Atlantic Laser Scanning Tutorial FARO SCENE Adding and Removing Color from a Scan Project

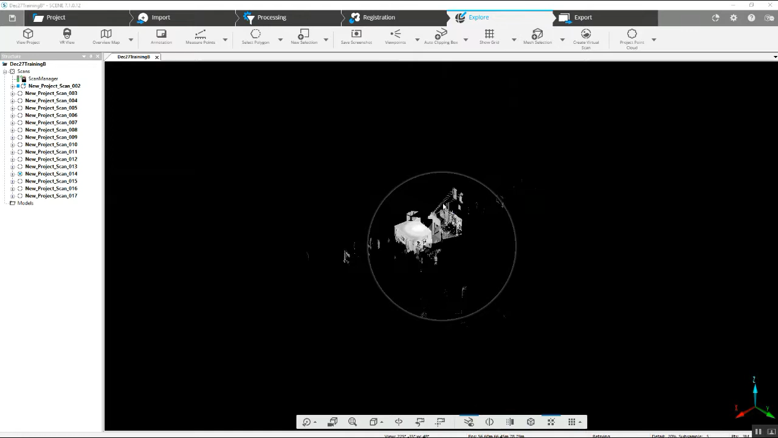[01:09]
can do like add color from this new
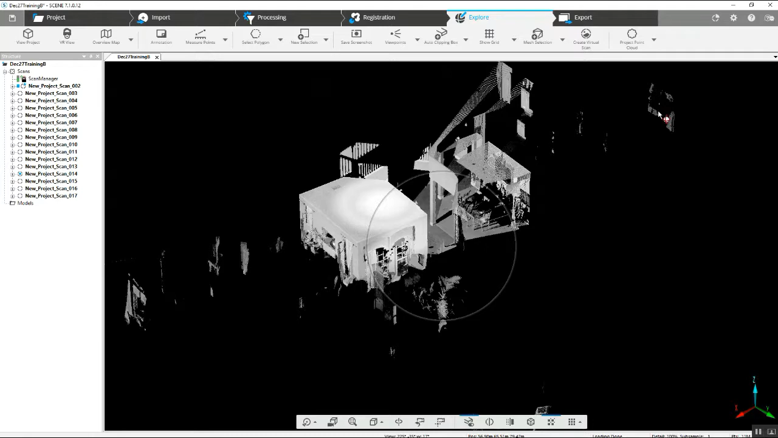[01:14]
interface the easiest way to do this is going to be to jump up here to the settings toggle back to the switch unit
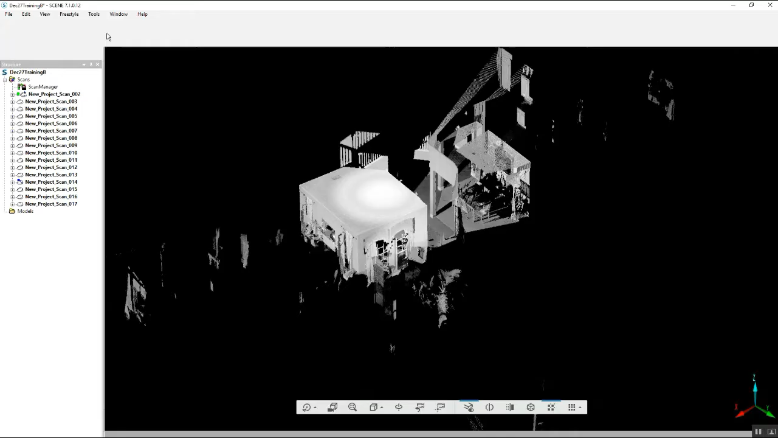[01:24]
user interface this will put us into the previous interface before scene 7
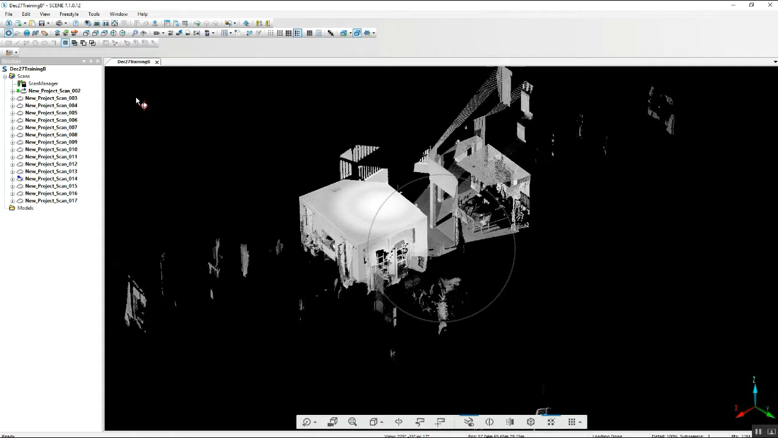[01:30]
now we can go into either the main scans folder right click and go to operations that bring
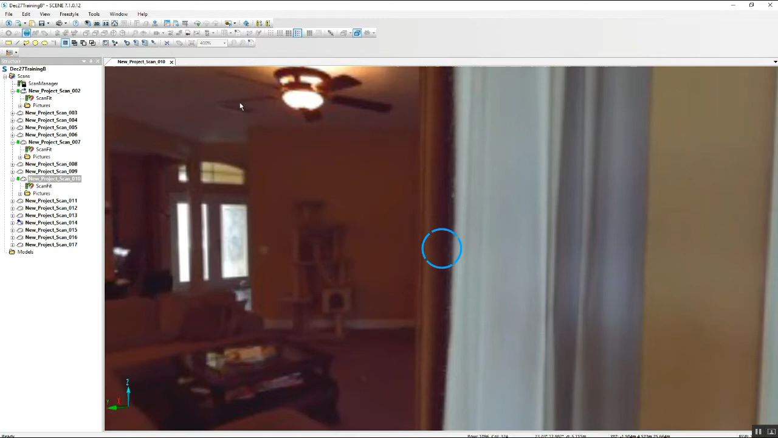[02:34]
everything is now color now if there's so many reason why you would need to say look into an area that is poorly lit and you want to see more detail and you think gosh I shouldn't have added that color to the skin it's very easy to undo
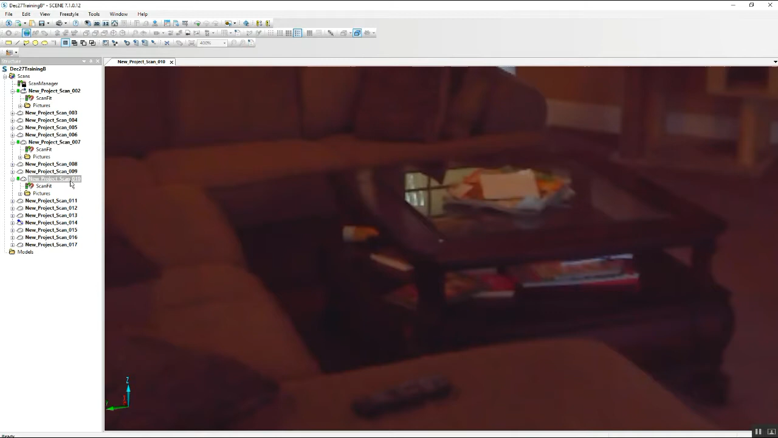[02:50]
in the old interface you can right click on the actual skin that you're looking at going to operations color pictures now drop down to restore great image
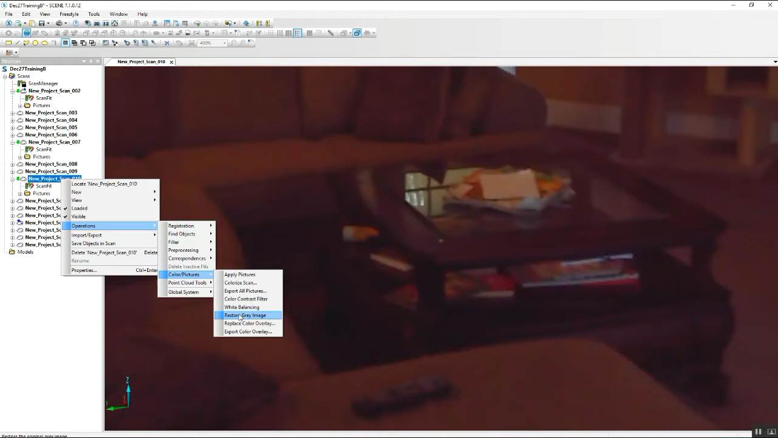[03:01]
once you choose that it'll say all this point data is going to be lost don't worry about that just go ahead
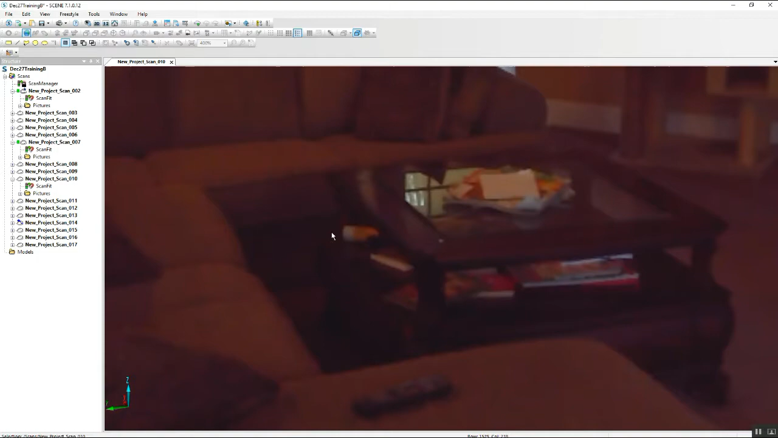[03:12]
approve it and it'll take just a second and now you've got much clearer image of where the the camera was not picking up enough light to see the detail